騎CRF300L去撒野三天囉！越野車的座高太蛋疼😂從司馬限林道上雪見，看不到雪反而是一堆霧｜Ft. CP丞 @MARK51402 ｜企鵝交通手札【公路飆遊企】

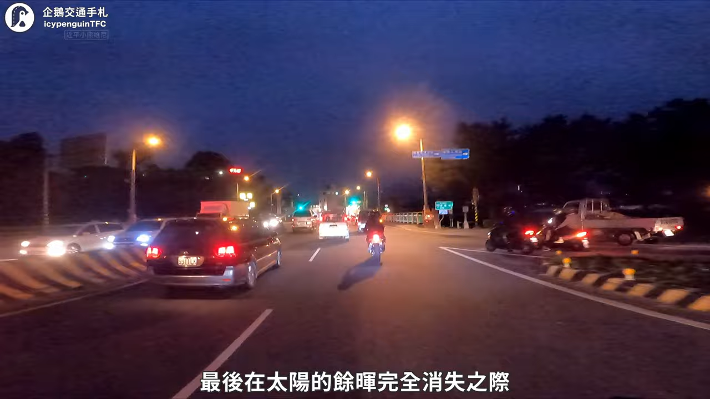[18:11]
完全消失之際抵達普里市區早上九點大溪吃完豆干之後在山路上撒野了九個小時沒有進食早已經是機場碌碌來到這間似乎是在地大學生推薦的山雞肉飯